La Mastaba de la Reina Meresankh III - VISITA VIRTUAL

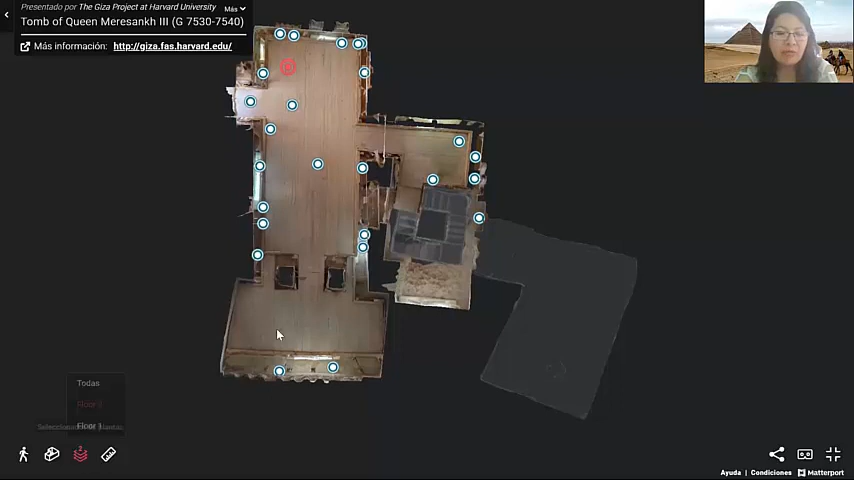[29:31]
Como pocas tumbas, aquí tenemos presencia de estatuas de característica femenina. Y como habíamos comentado, pues esta tumba tendría dos pisos.
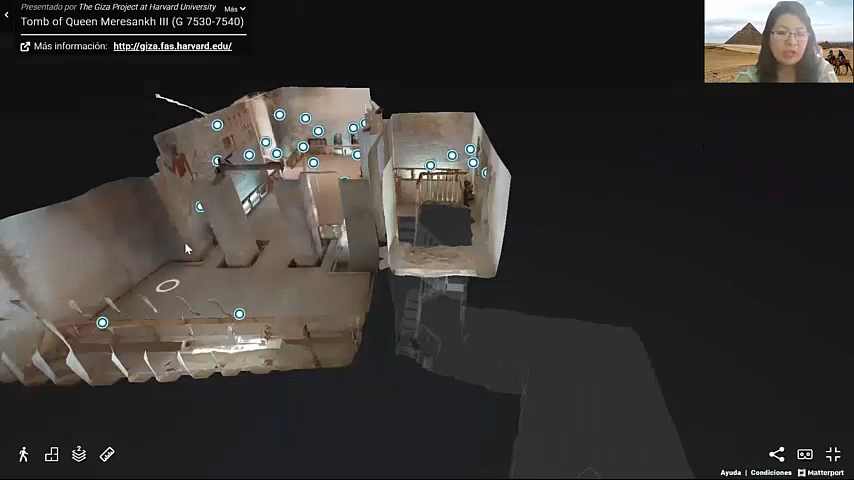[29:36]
En el primer piso estaría toda la galería de decoraciones, de estatuas. También aquí se dejarían ofrendas.
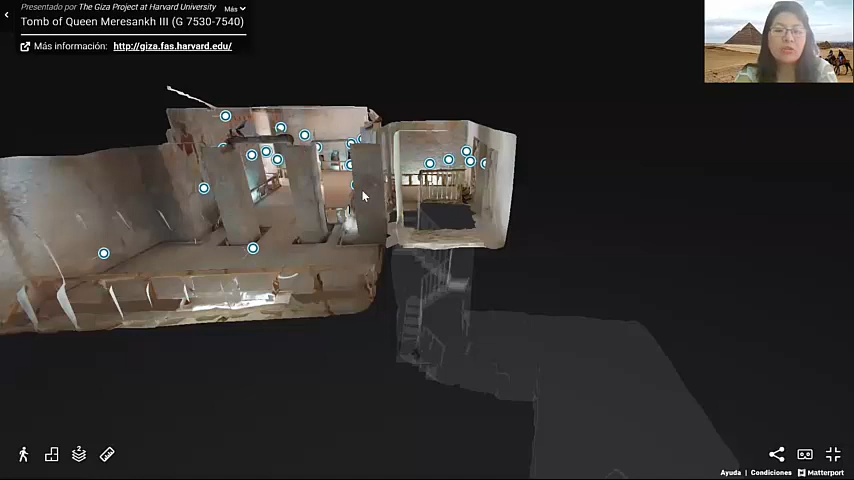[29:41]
Y 5 metros más abajo encontraríamos ya